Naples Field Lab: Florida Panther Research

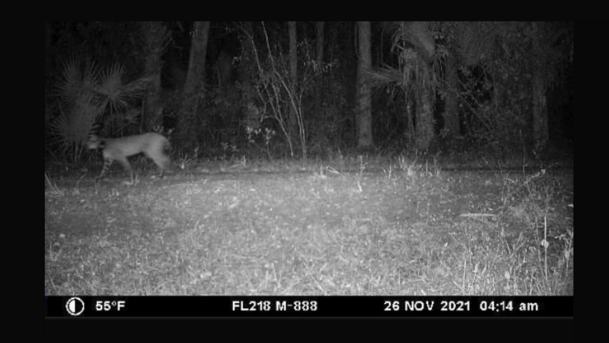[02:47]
this could all feed into that big question of, you know, what is the root source of FLM?
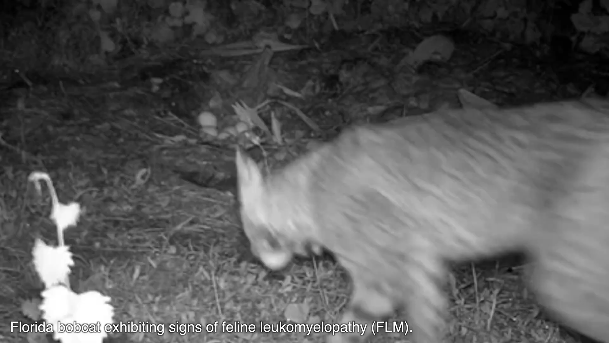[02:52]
What is the cause of FLM? And that remains a mystery to us today.